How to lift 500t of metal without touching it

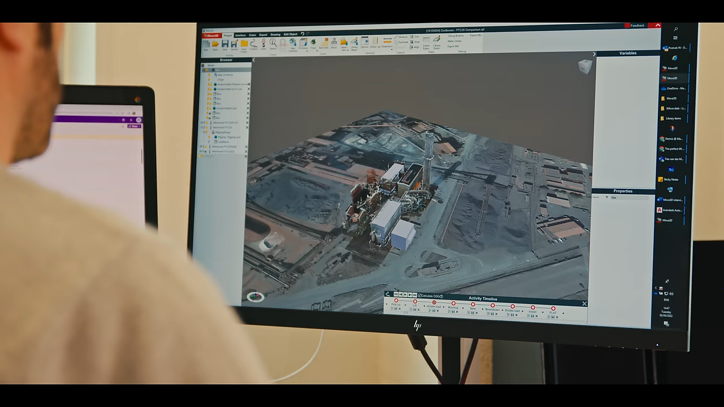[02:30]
And what better tool to use for that than a tool where you can see our equipment inside their plant. You can just simulate the whole lift.
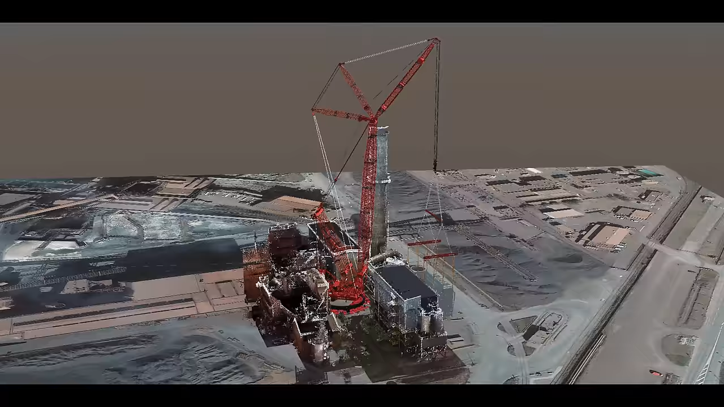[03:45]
get the highly detailed model we prepared for working in Move 3D,
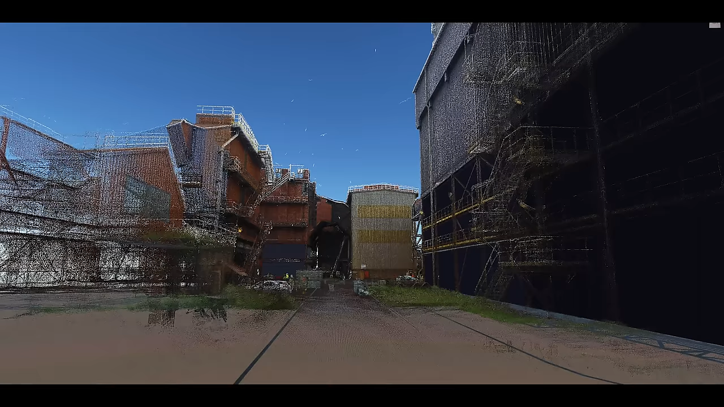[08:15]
In 3D, it's just loading your point cloud into the environment of Move 3D. Even when you change a little bit, or you change the position of your crane a little bit,
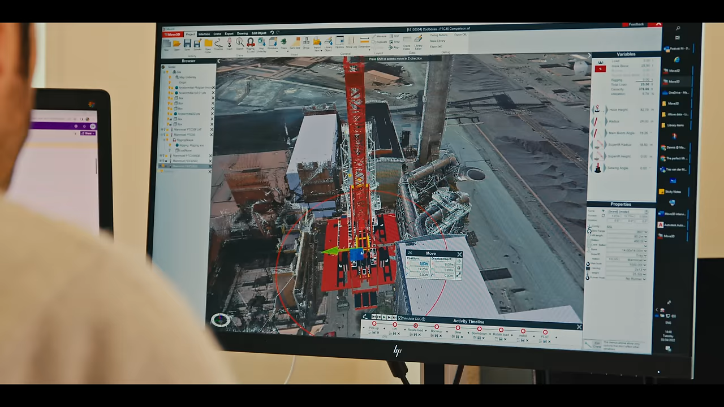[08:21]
you can right away do all your class checks again.